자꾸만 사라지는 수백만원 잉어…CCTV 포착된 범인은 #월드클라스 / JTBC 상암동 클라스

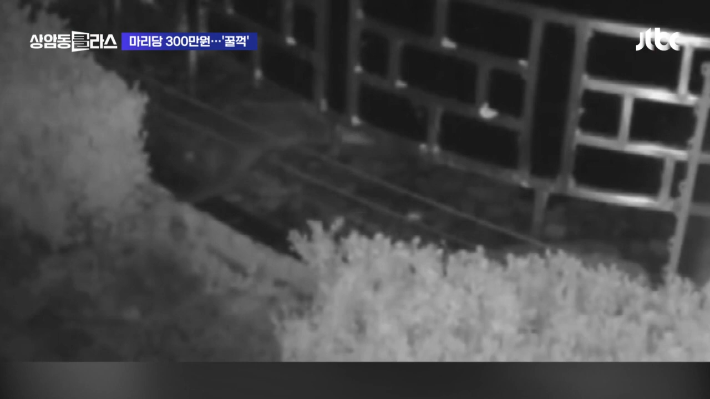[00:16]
깜깜한 밤, 울타리를 피해 호텔 연못으로 침입하는 낯선 그림자. 번개 같은 움직임으로 잉어를 낚아채서 달아납니다.
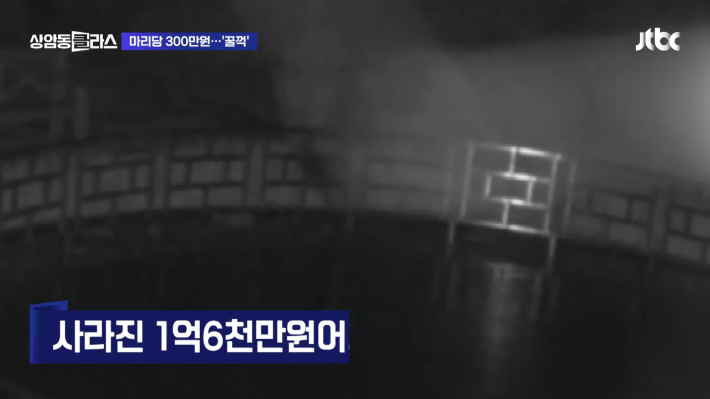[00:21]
영국의 한 호텔에서 일어난 잉어 도난 사건의 전말입니다. CCTV에 포착된 범인은 바로 수달이었는데요.
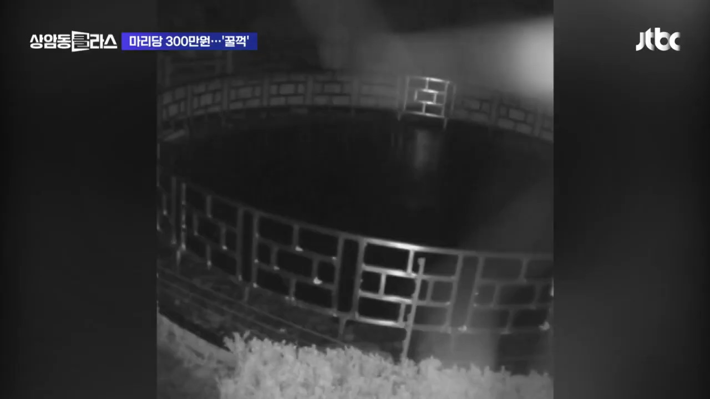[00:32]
한 마리당 300만 원이 넘는 관상용 잉어들이 자꾸만 사라져서 호텔 측이 골머리를 앓고 있었는데 알고 보니 이 수달이 야식으로 꿀꺽해버린 거였습니다.